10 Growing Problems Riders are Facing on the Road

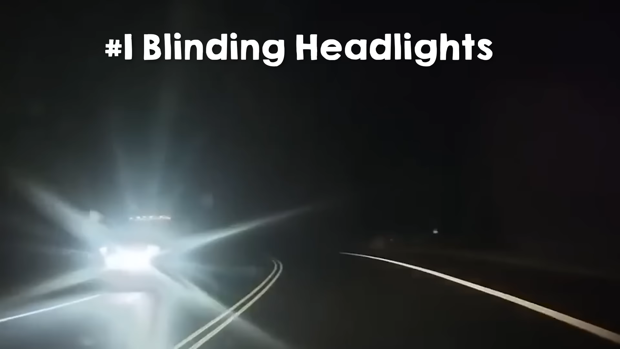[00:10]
Blinding headlights are a rising problem on U.S. roads.
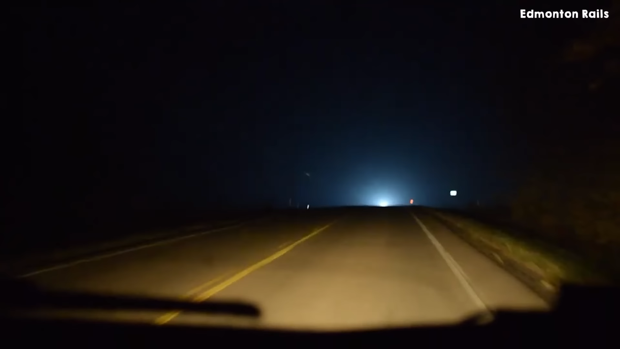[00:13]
It's not because regulations have changed.
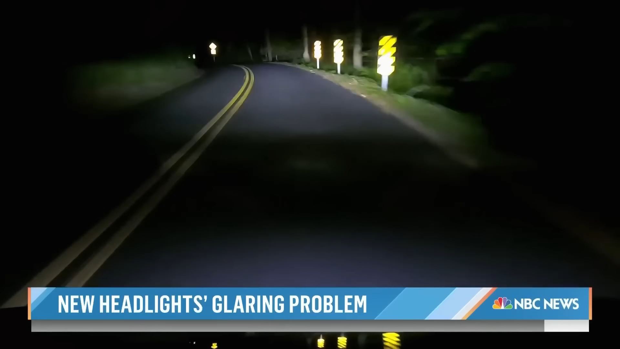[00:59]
That's where headlights actually narrow the light coming from headlights rather than scattering them all over the road.
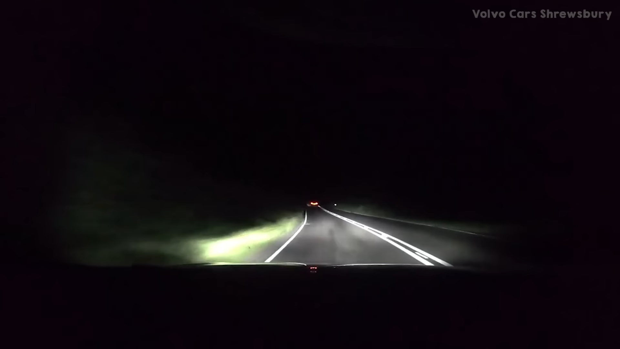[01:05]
It's actually pretty common in other countries, but not in the U.S. because of government red tape.
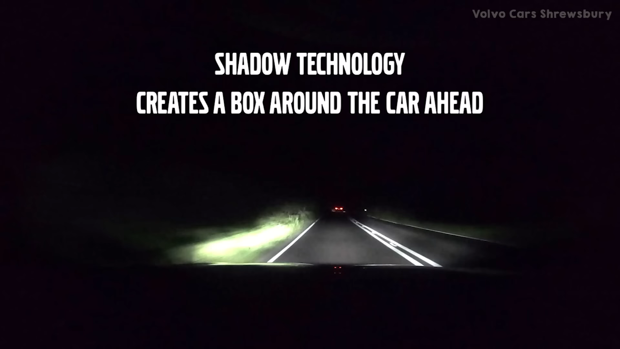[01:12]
Resolving this on a corporate level could take years because we're waiting on the government here in the U.S. And that could take a while too. So what can you do about that?